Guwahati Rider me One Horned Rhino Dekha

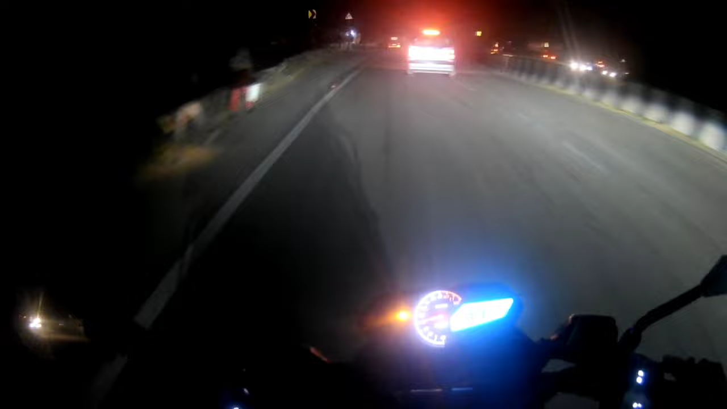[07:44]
तो जी गाइस, अभी हम लोग आके गौहाँटी पहुंच चुके हैं,
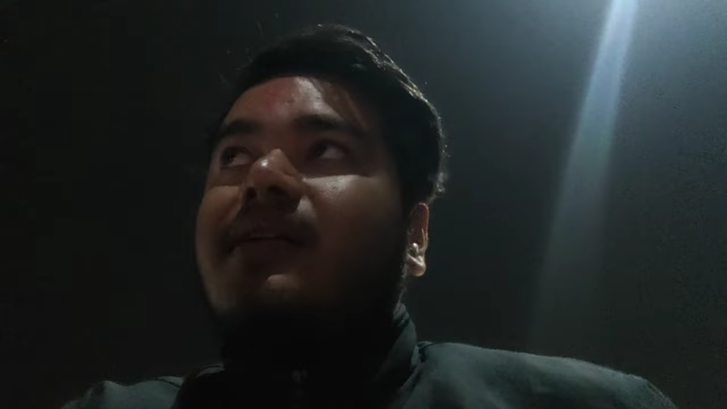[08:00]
और अभी यहां से जाएंगे नुमती और आज का रात नुमत में स्थे करेंगे, तो चलिए
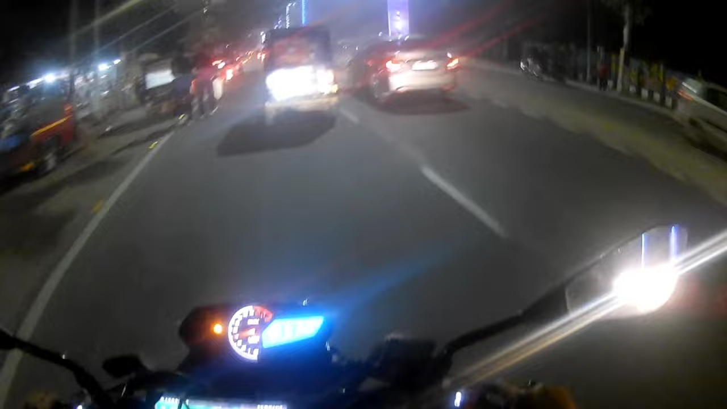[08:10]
अभी गौहाँटी में बटक रहे हैं, हम लोग अब हम रूम की तरह भी जा रहे हैं, दोशना रूम में वहाँब ही जा रहे हैं जो लग यह देश रखते हैं,